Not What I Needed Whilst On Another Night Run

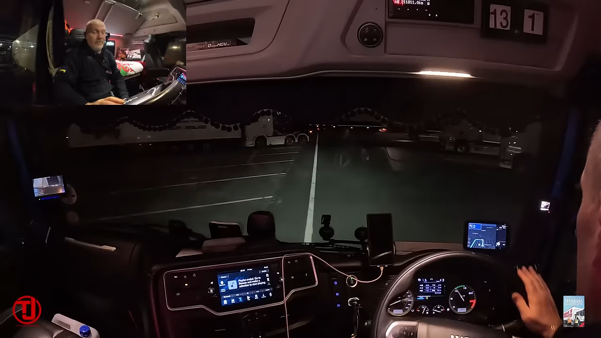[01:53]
It is 9:30 local time, because I'm in France. I am in Calais truck stop, and I've been here since yesterday evening.
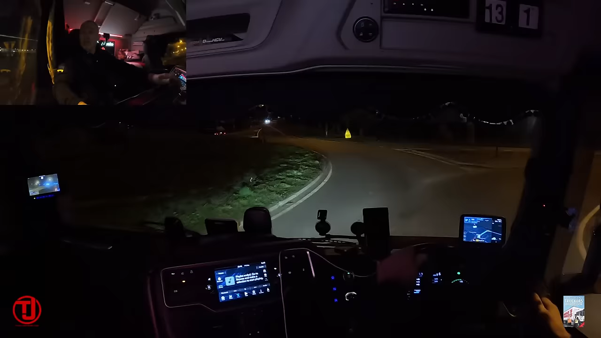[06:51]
So obviously I can't use ladder cam. So I thought I'll try it on my seat, see how it comes out on my seat. And you can also let me know if it's any good. So it should give you a wider view of what I can see rather than just being stuck on the screen. And a good thing as well is I've got USBs in my fridge, so I can just keep the camera plugged in. Turn right, then take the motorway. And I won't lose charge on it.
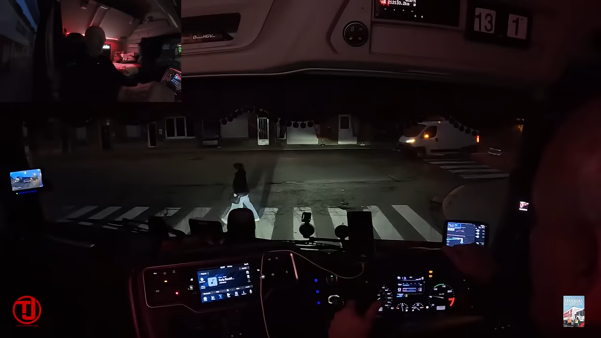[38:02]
Indicating right there, but indicating right before the junction, and you're going straight on.